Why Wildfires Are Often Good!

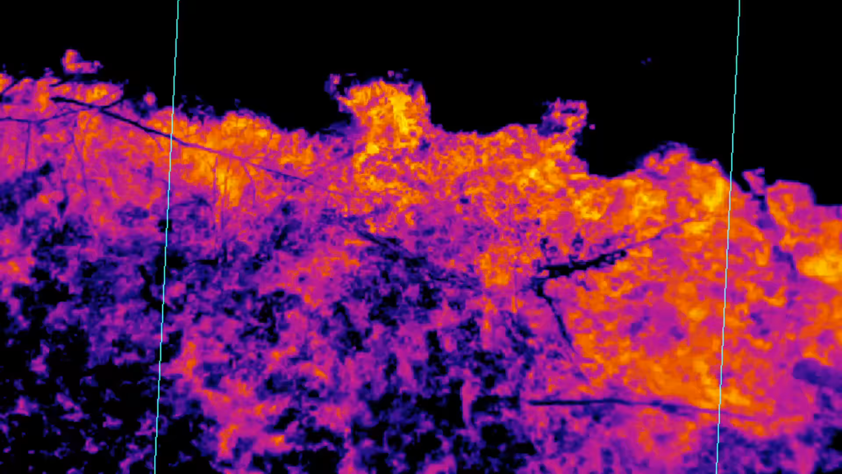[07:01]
And that's part of what this team is solving using high-tech infrared imaging cameras.
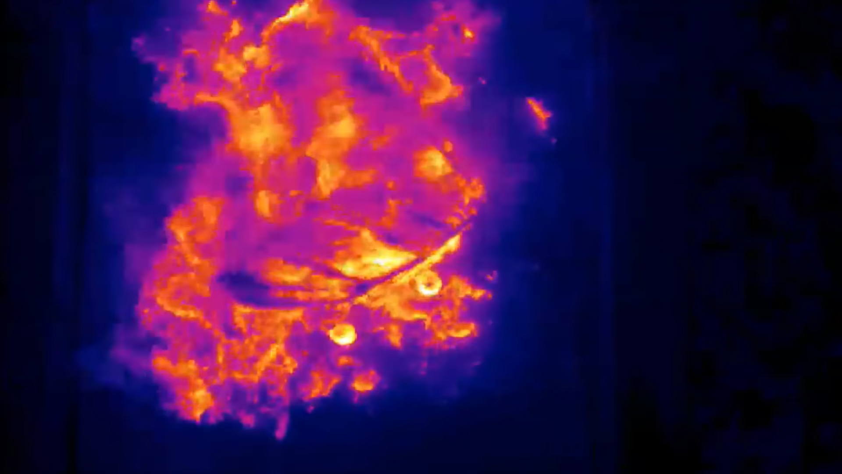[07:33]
Excelsior burned off in maybe 30 seconds to a minute, but those cones will burn for 15, 20 minutes. And that releases a lot more energy.